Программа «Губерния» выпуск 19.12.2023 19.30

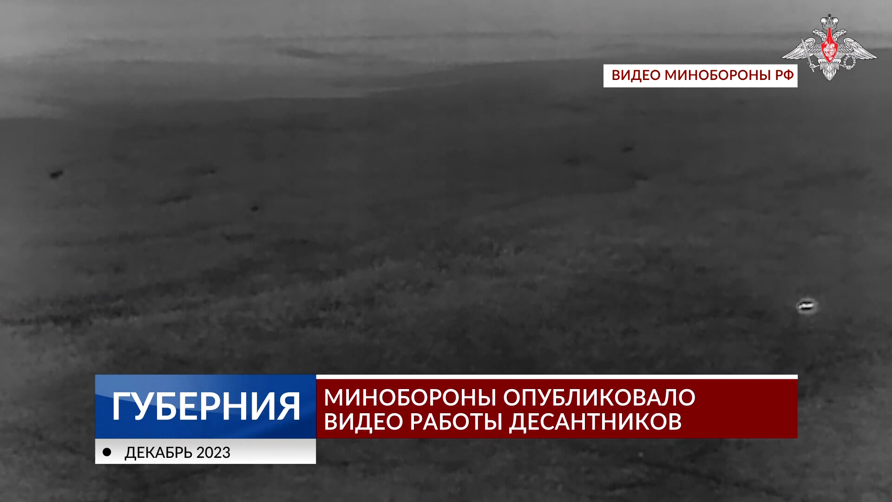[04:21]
Пехота ВСУ уничтожена. Ее обнаружили во время воздушной разведки. После выполнения боевой задачи десантники убыли в безопасный район для перезарядки.